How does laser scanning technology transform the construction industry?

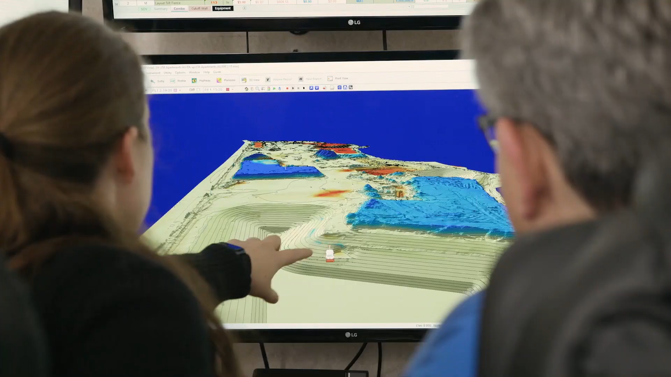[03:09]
you can compare that scan that you do to maybe their their DTM,